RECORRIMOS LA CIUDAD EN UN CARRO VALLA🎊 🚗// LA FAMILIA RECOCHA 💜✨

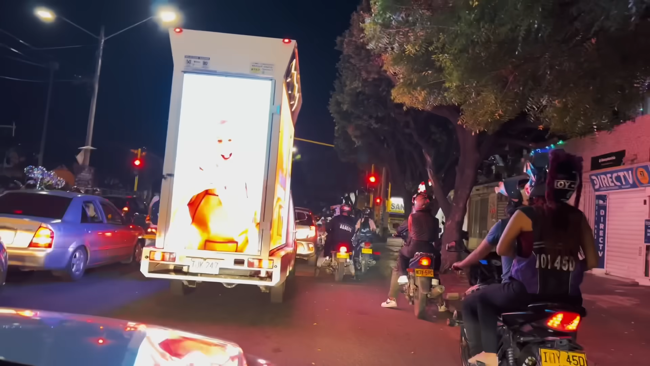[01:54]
Pero hablando en serio, llamaba bastante la atención. Si viste lo linda que es Alexa.